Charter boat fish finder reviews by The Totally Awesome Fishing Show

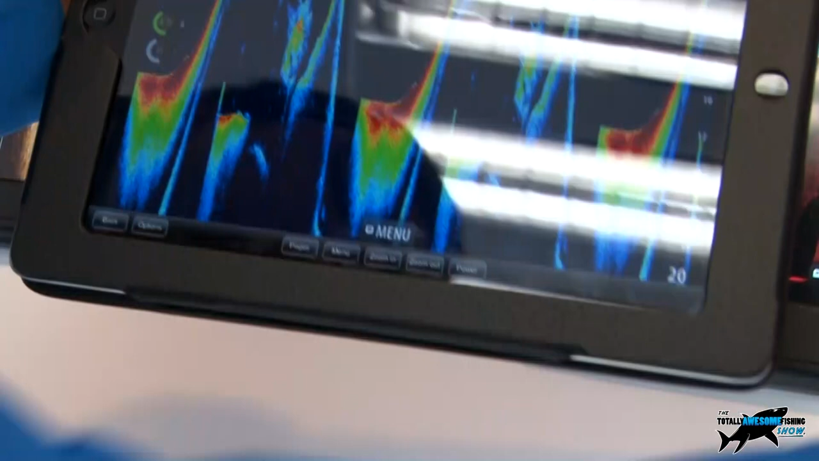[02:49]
is being displayed on this this plotter over here now not only is it mirroring it I've also
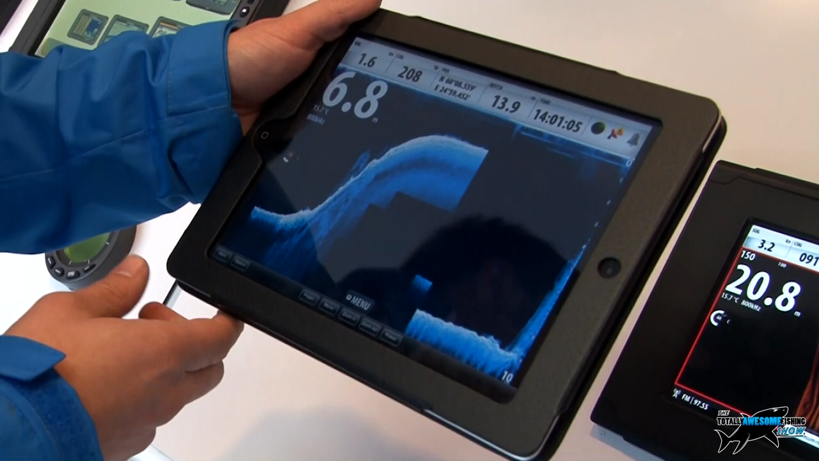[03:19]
here we could see all the fish that are hanging out so get ready so not having to run in and out the wheelhouse to keep checking
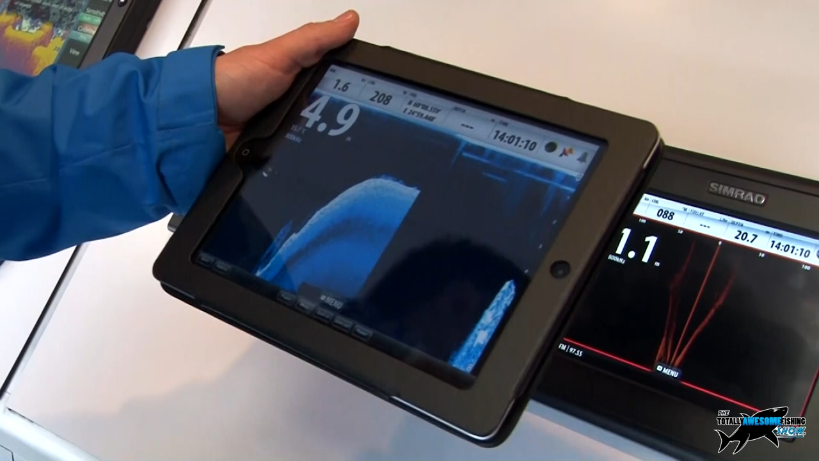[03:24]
the sonar screen what distance should that work anyway you know if you
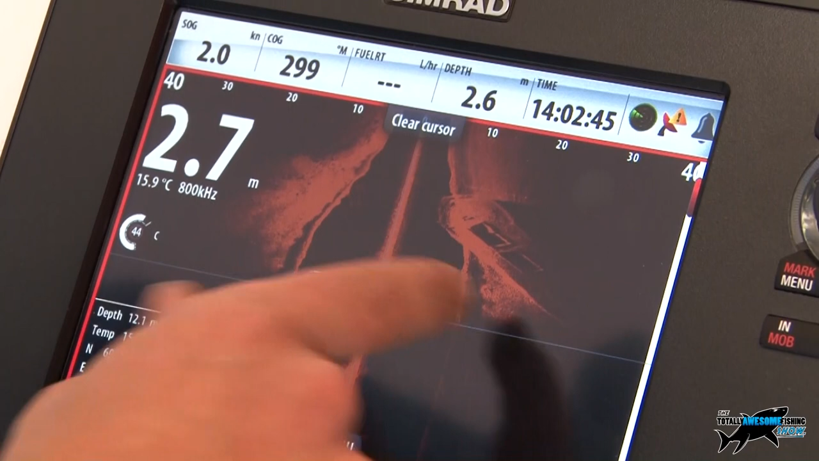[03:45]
On screen: water 15.9°C
paused the the the side scan sonar here on this nice little image we're looking at a wreck
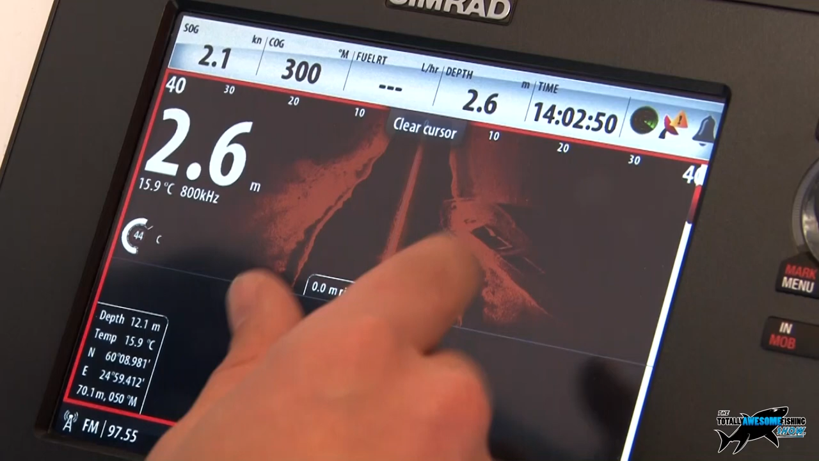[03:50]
On screen: water 15.9°C
from above so we can see here that it's actually sort of
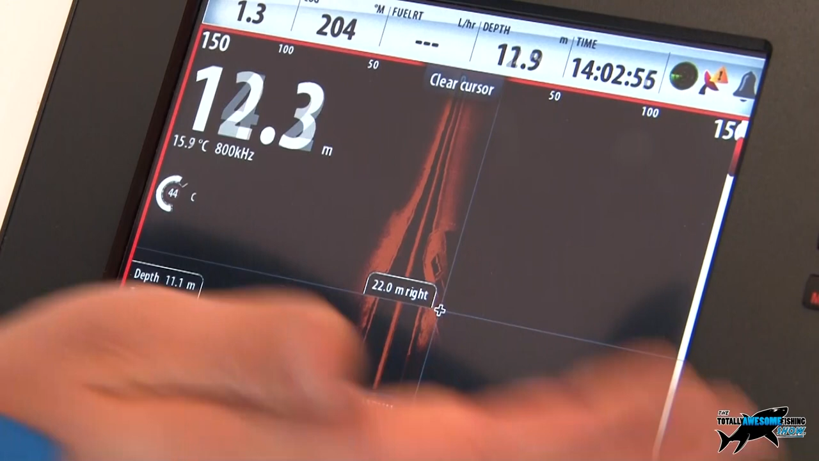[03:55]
On screen: water 15.9°C
diagonally out from our position so the stern of the wreck here is closest
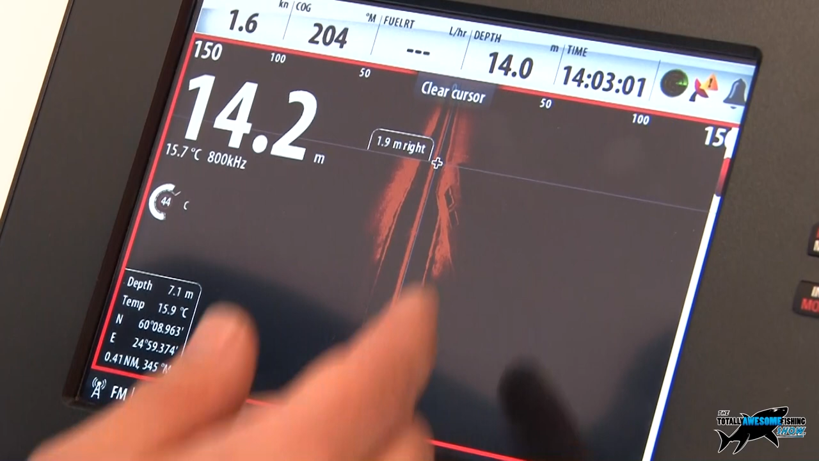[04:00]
to us probably about 8 to 10 foot away and if we look at the range
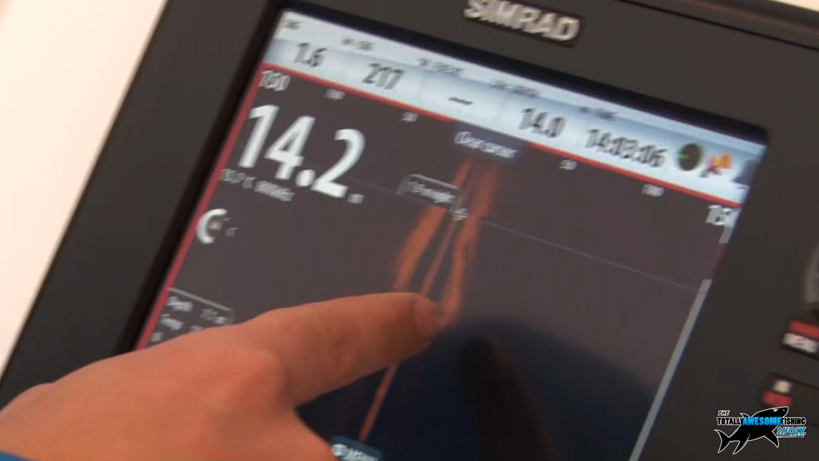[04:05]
here we can see that the bow is over at the sort of the 50 foot so we know that this is pretty big wreck probably
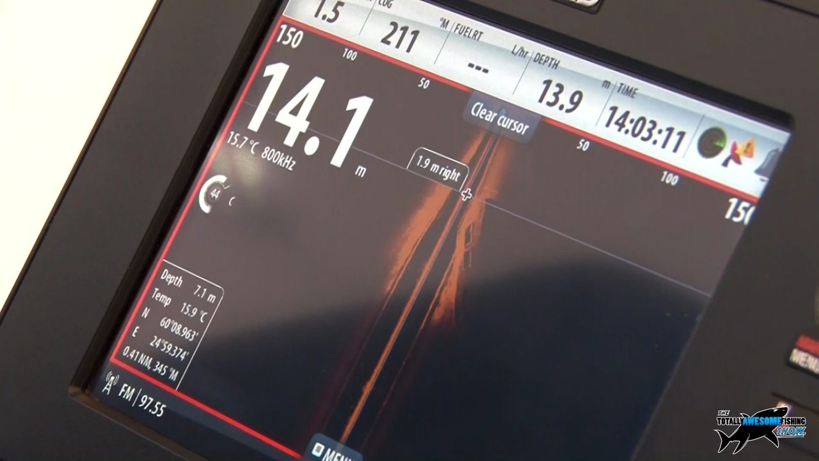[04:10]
about 50 60 foot in length and we can then go through and actually mark out so
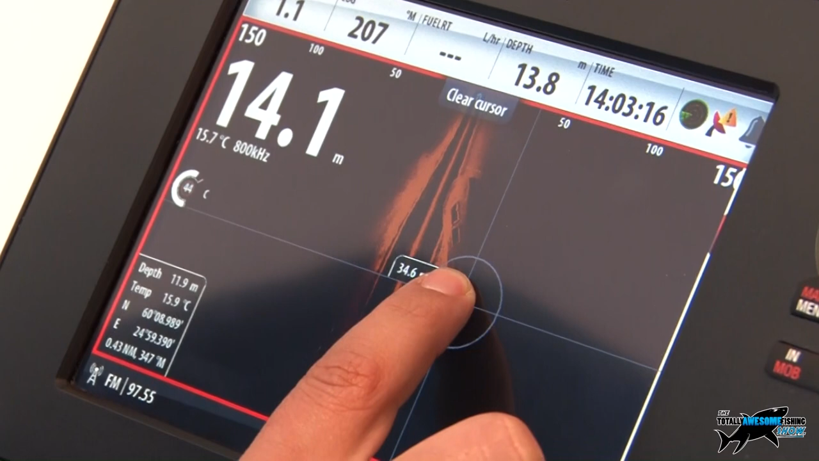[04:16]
we can say all right let's mark out the bow there save that and
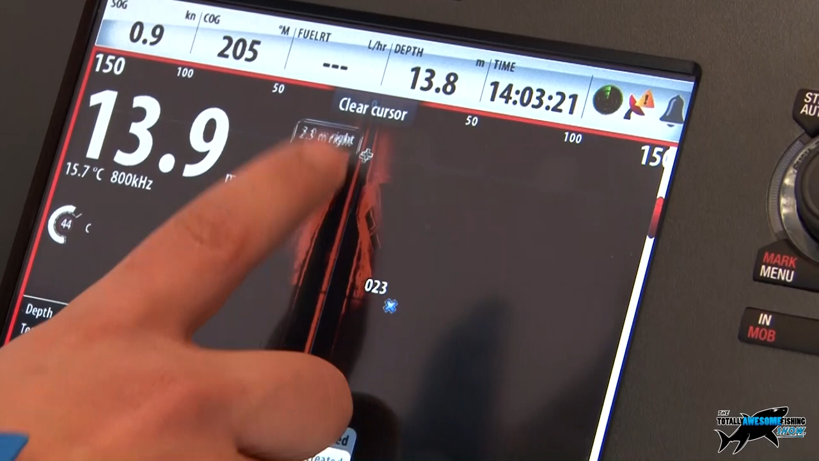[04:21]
On screen: water 15.7°C
we'll mark out the stern press and hold and it just brings up the new
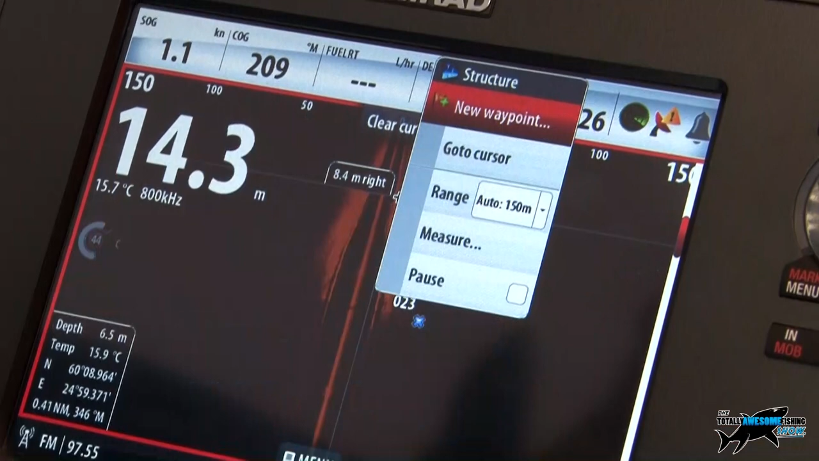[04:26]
On screen: speed 1.1 kn
waypoint option and we can then change the name if we want to the icon so those are
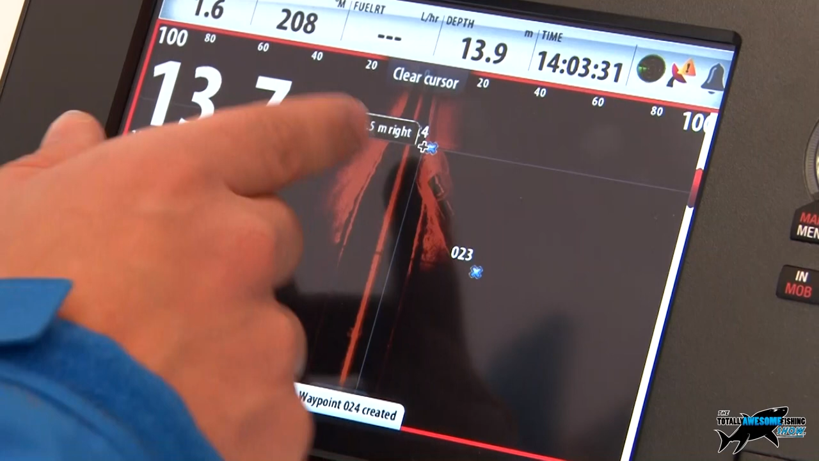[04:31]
now marked on that point and that will also be overlaid onto the chart itself one
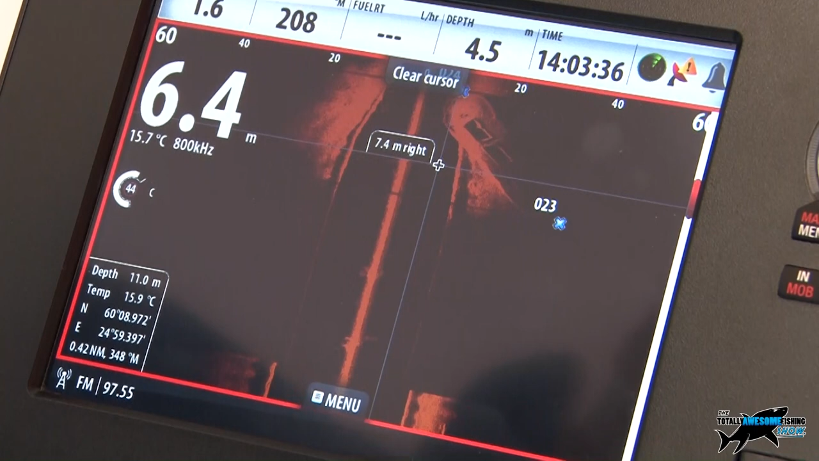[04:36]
little feature that we haven't touched upon with this side scan sonar on the
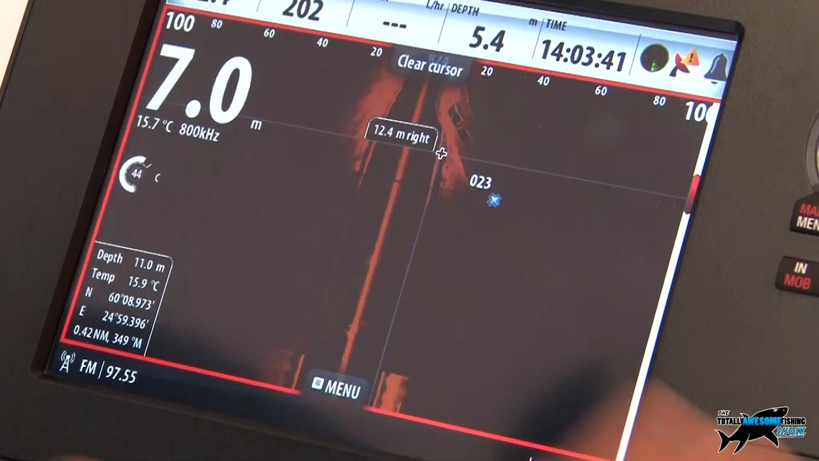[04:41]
HTS and the simrad series we actually have the ability to overlay this onto the
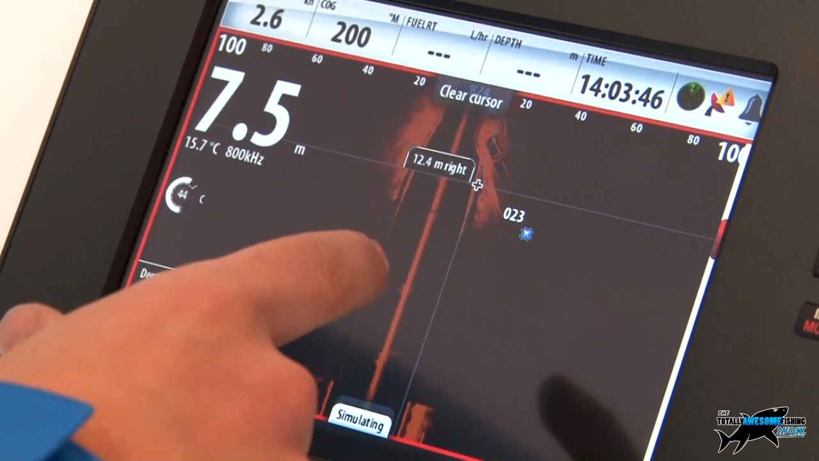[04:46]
On screen: water 15.7°C
chart and it gives us what we call structure map now we can't really simulate it very
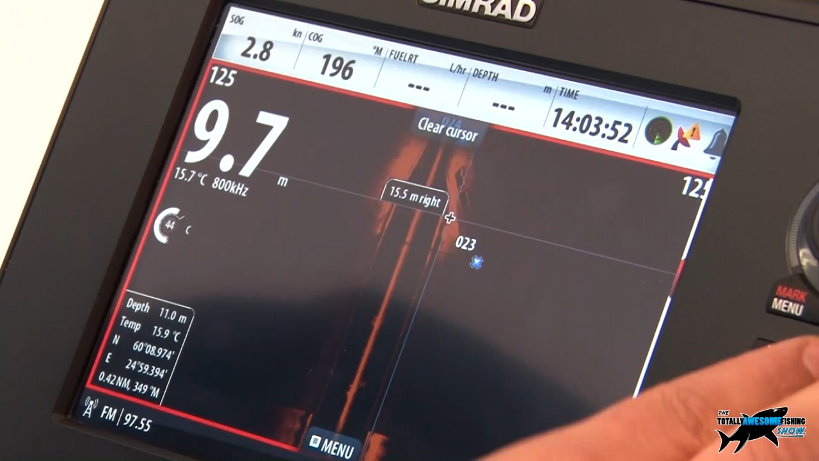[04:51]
well here because this is just a demo image but you'd be basically seeing this side